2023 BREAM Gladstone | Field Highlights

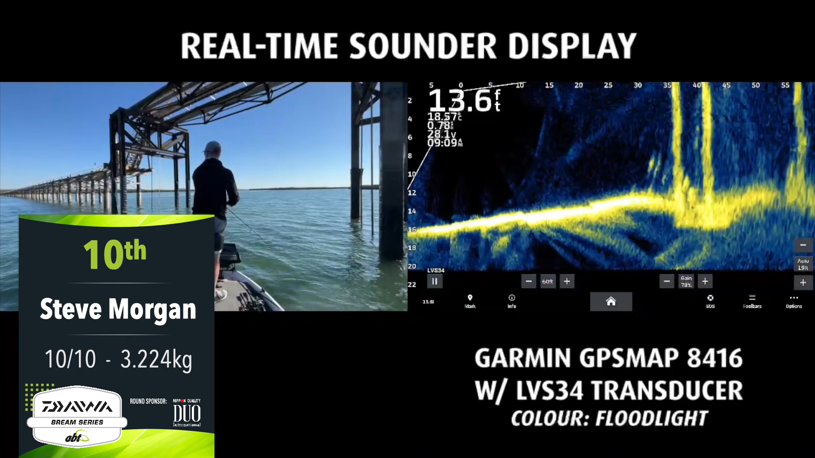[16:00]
On screen: depth 13.6 ft
These pylons get a bit shallower on the other side up there.
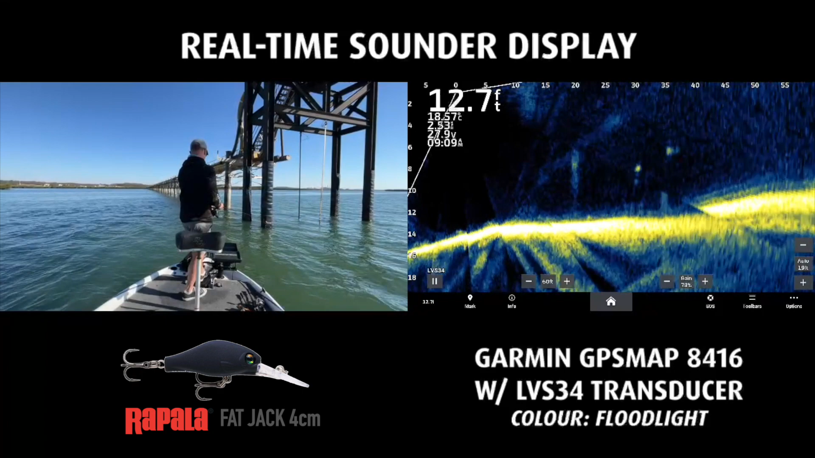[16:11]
On screen: depth 12.7 ft
There's more barra on the base of this one.
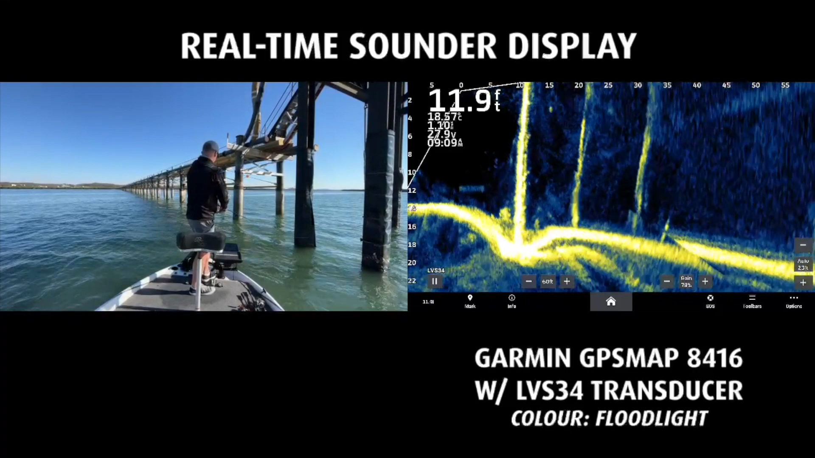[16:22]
On screen: depth 11.9 ft
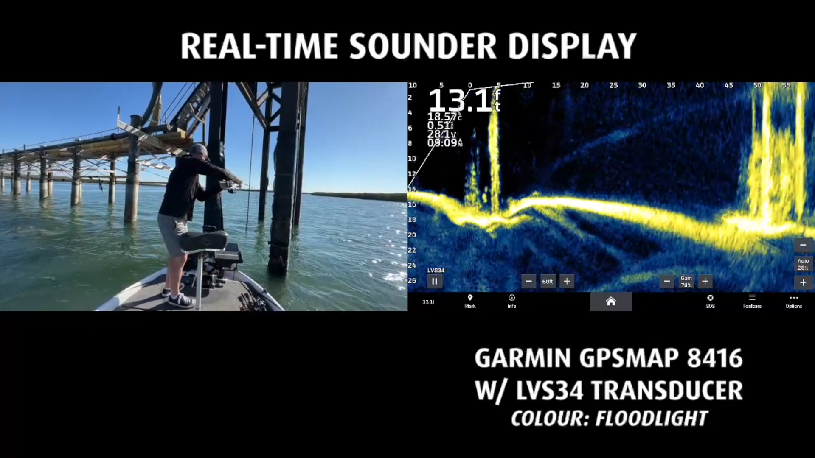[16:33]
On screen: depth 13.1 ft
That's a pikey number two. Geez, they're solid built, these ones. No wonder they weigh heavier on the weigh curve. Well, they used to until we change it all back to yellowfin curve.
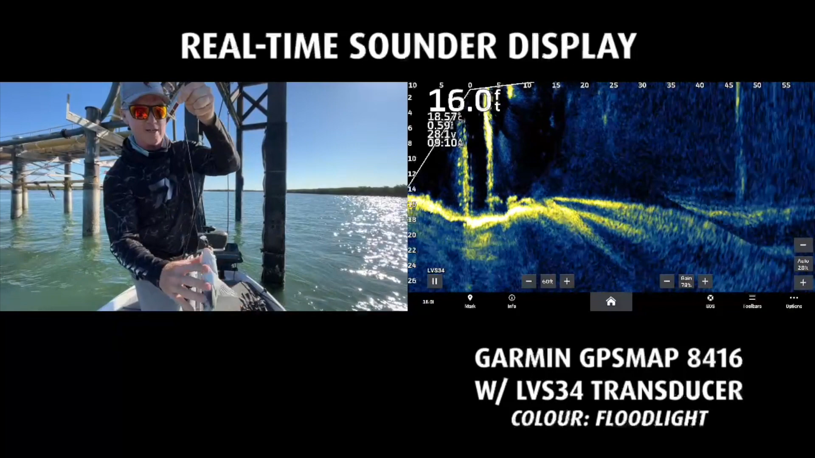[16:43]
On screen: depth 16.0 ft
It's on the Rapala Fat Jack, that one. It's pikey number two.